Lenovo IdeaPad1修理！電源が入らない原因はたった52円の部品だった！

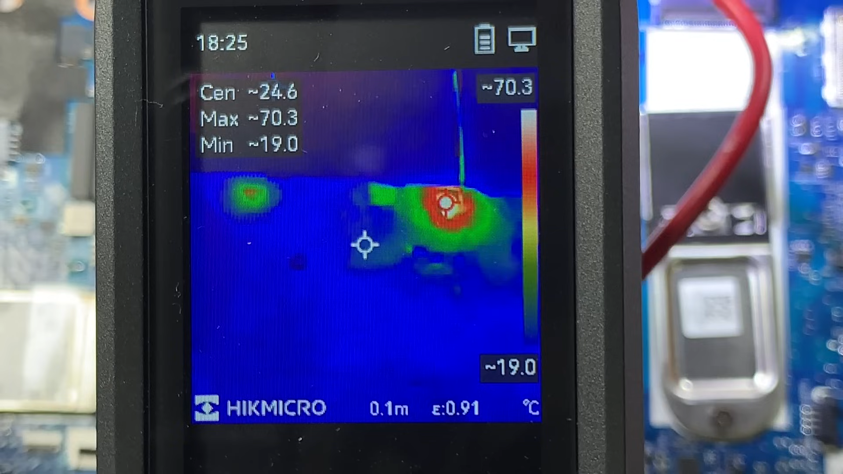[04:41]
On screen: spot 24.6°C, max 70.3°C, min 19.0°C, scale top 70.3°C, scale bottom 19.0°C
左側の部分が熱くなっています。この3つのコンデンサーあたりが発熱しているようです。